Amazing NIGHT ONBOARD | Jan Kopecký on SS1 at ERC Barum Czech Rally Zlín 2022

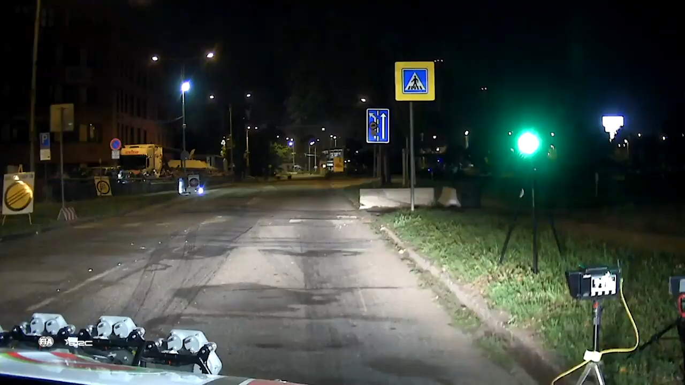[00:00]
251 s předem na kruháč. Levá 8 minus předem a pravá 7 plus gumy. Váže levá 6 předem.
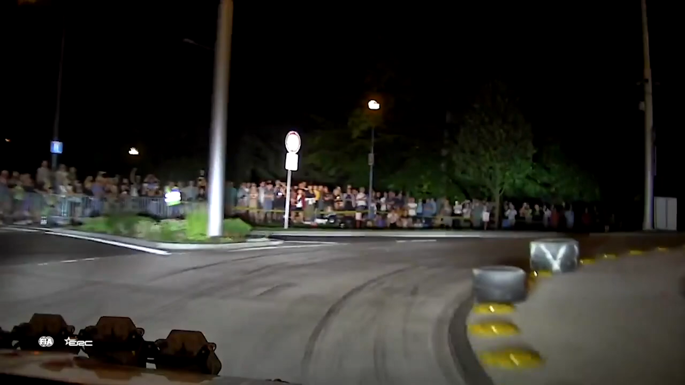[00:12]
100. Levá 6 minus za roh. 70. Pravá 7 minus předem kostky. 30. Pravá 6 plus předem.
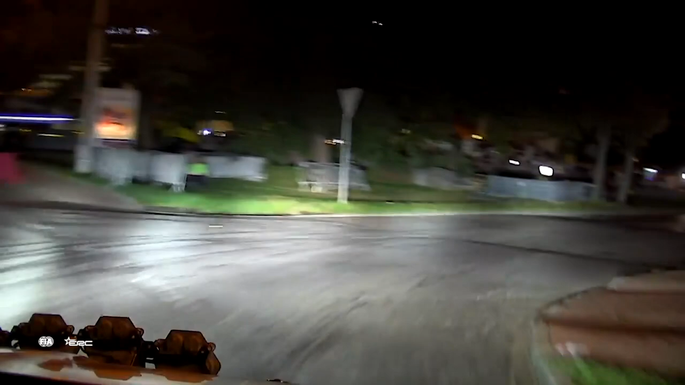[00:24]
A levá 5 plus gumy. 70. Levá 7 za gumou.
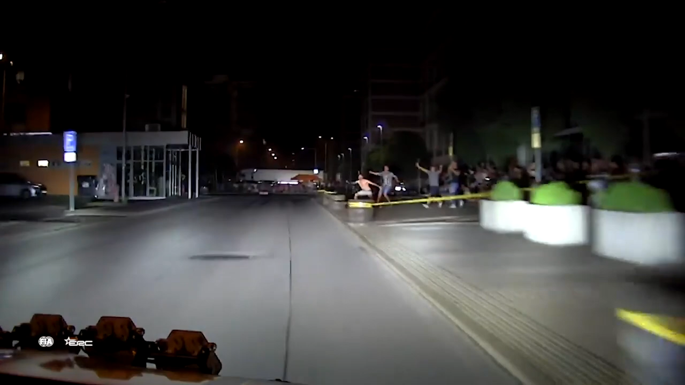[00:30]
50. Levá 5 plus. 20. Pravá 7 gumy.
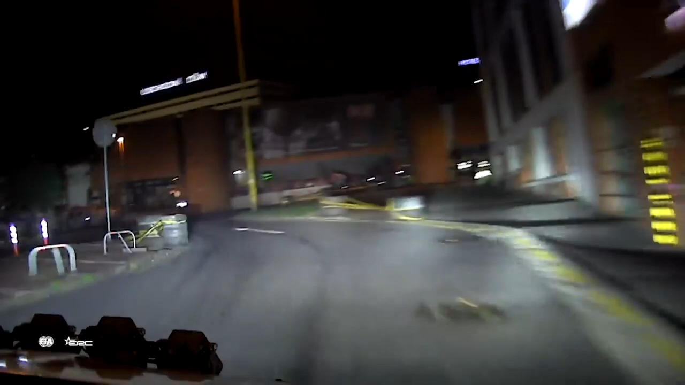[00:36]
60. Pravá 7 středem short.
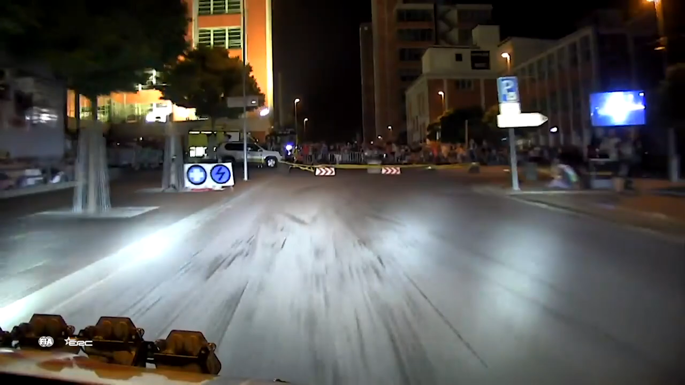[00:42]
80. Levá 7 hned pravá 7. 80.
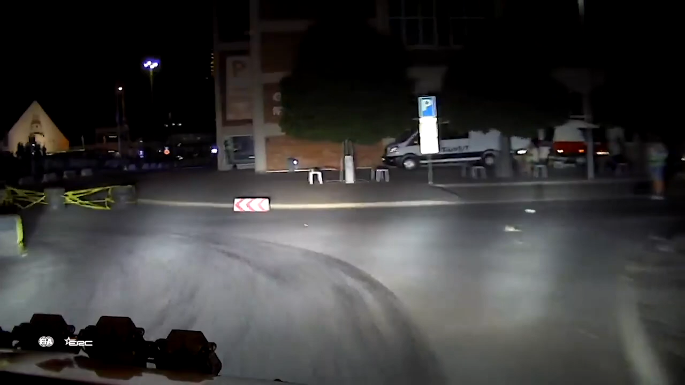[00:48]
Pravá 7 středem short. 60. Levá 7 minus váže pravá 7 za roh sopu.